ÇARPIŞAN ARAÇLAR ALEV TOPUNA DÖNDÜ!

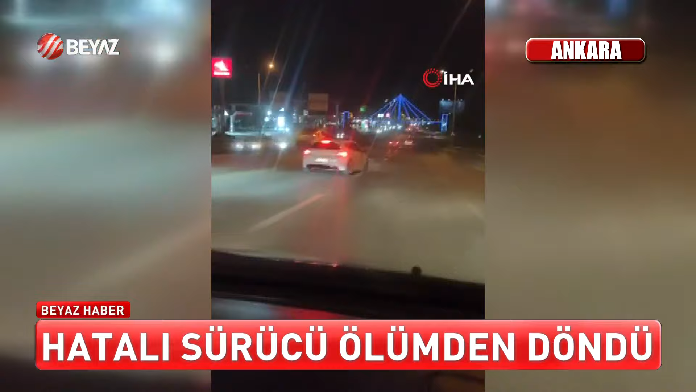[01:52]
Bu kaza görüntüsü de Ankara'dan Hatalı şerit değiştiren sürücü kontrolünü kaybedince böyle kaza yaptı En sağdaki bariyerlere çarptıktan sonra en sola geçip refüjün üzerine çıkan otomobil Şans eseri yanındaki diğer araçlara çarpmadı Kaza yapan aracın sürücüsü de hafif sıyrıklarla kurtuldu